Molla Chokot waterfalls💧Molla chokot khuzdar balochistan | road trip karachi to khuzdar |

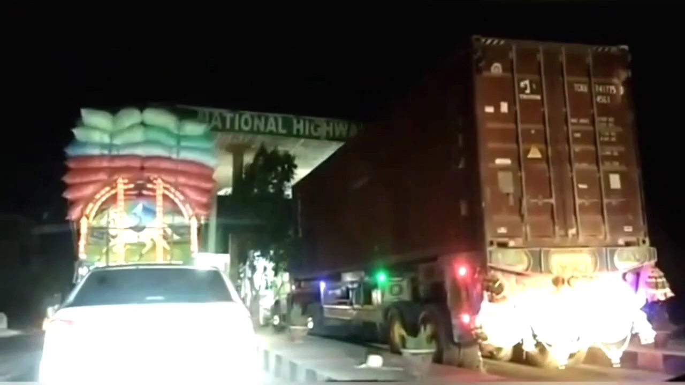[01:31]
ये हब टोल प्लाजा क्रॉस करते हुए ये बहुत बड़े बड़े ट्राले लगे हुए हैं, इस वजह से नाम सही नजर नहीं आ रहा।
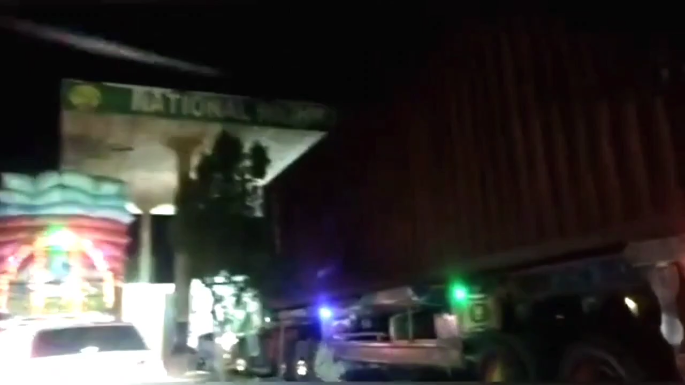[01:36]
तो भाई ये गाड़ी में माशाल्लाह से फर्स्ट सॉन्ग प्ले हो चुका है और सीन जो है वो फुल ऑन है और हम सब दोस्त बड़ा इंजॉयमेंट कर रहे हैं।